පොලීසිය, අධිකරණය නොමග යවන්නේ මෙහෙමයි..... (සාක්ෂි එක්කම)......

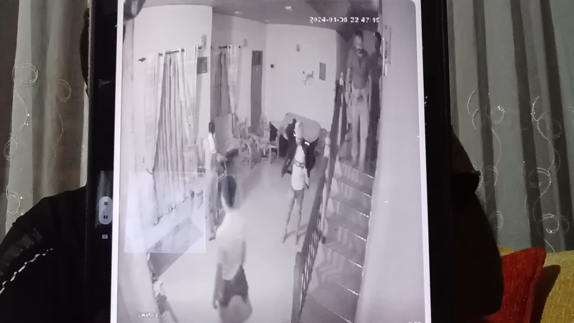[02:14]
ඒ කියන්නේ මෙයාට මෙයාව ගේ ඇතුලේ උඩුතට්ටු ඉඳලා පහලට අරන් එන්නේ මෙයා අර ෂර්ට් එක ගසන්නෙත් ඒ ගාමිණී වීරසිංහ. ඒ හෑන්ඩ් කෆ් තියේදී තමයි ඒ ෂර්ට් එක ගසන්නෙත්. හරිද? ඔතන ඉන්නවා 5-6 දිනක් ඉන්නවා. කොහොම හරි රයිට් මෙයාම දැන් වරින්තුවට අත්අඩංගුවට ගත්තා.